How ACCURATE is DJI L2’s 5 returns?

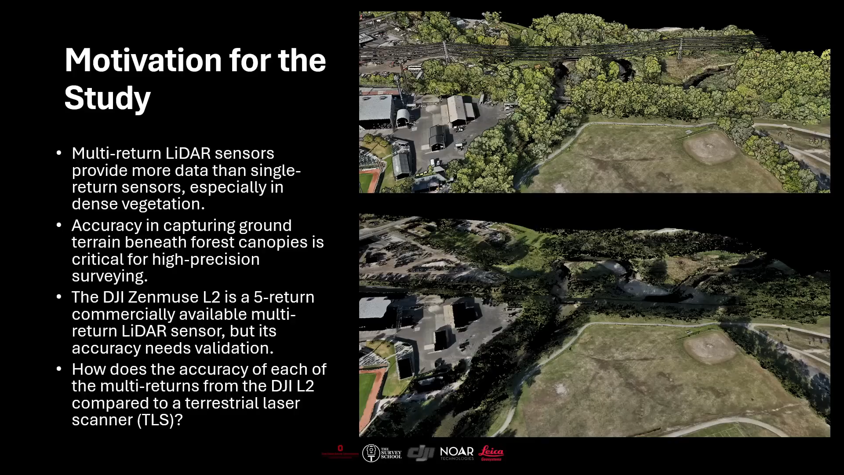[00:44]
collected by the DGI-M350 RTK with the L2 LiDAR sensor.
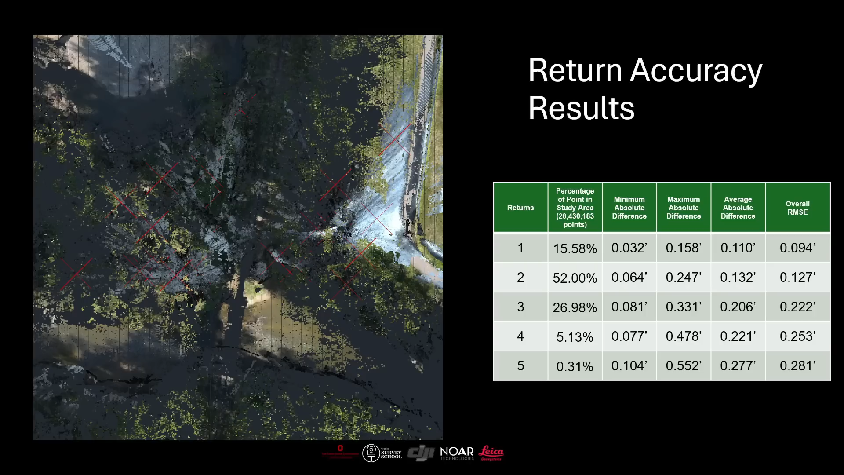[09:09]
So most of those points were already used up. But when evaluating the points from the fourth return, we had a quarter of a foot. And when we got to the fifth return, we were almost at three tenths.